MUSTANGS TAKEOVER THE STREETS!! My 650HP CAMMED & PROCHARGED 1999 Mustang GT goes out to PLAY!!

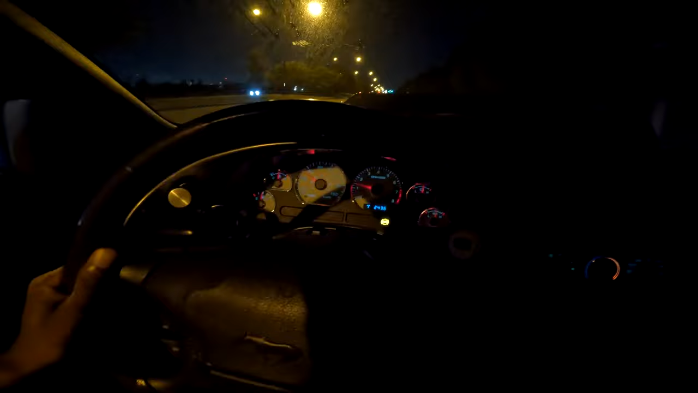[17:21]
Cannot wait to get the real tune on this thing, man. I only have the GoPro on the hat clip right now. I'm just gonna be holding on to this thing, but whew, man, that felt good. I felt good as hell. But we're about to get back to the house right now. No check engine light came on. Temps are good. Actually, shit, temps are low.